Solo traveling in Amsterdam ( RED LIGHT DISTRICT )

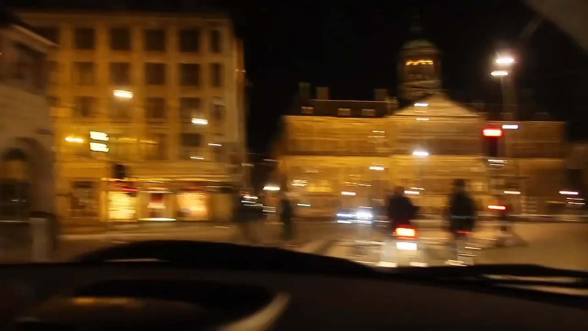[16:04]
And if we go to the right, we have the Central Station.
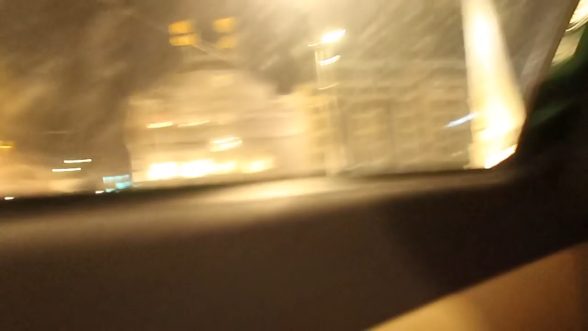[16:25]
A lot of bikes here. Let's see.